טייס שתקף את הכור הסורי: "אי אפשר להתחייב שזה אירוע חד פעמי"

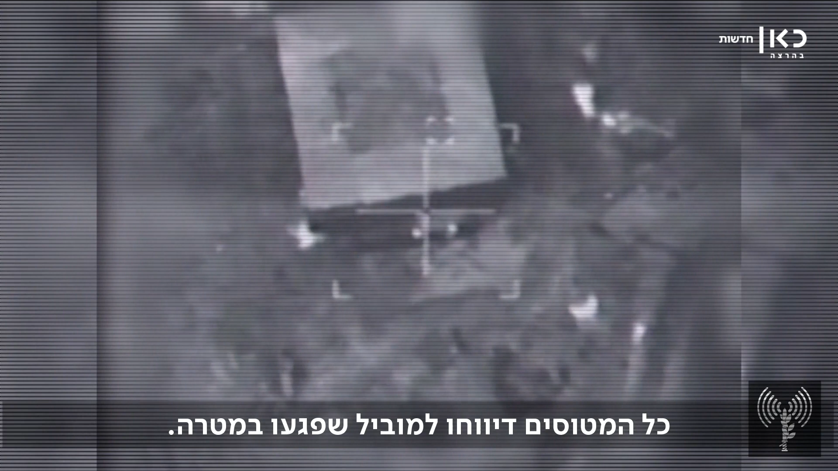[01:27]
אנחנו קוראים לזה אלפה אלפה זה אומר שפגענו במטרה כשלוש ארבע
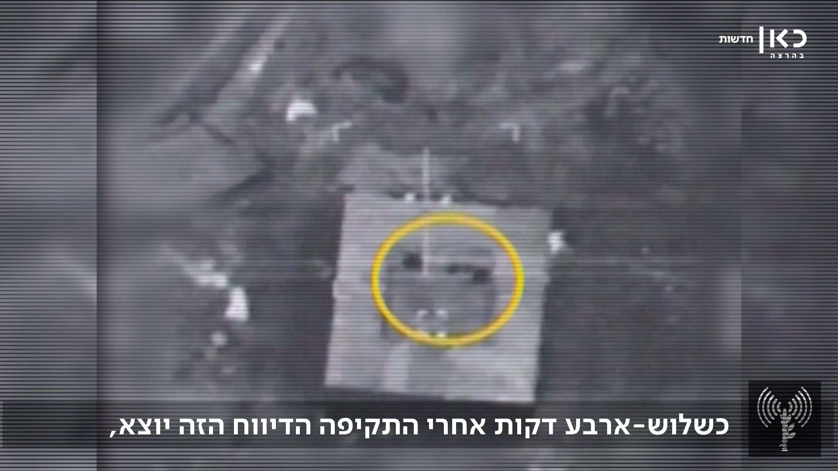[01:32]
דקות אחרי התקיפה הדיווח הזה יוצא אולי אפילו פחות כי צריך שכולם ישלימו את התקיפה לא כולם